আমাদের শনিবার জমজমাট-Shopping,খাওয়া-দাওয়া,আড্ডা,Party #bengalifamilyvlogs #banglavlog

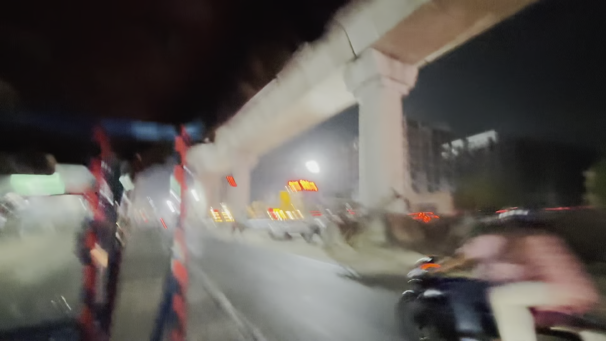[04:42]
এই সিরাজের পর থেকে এই যে জায়গাটা পুরো আর কি সব পুড়ে গেছে, কি অবস্থা!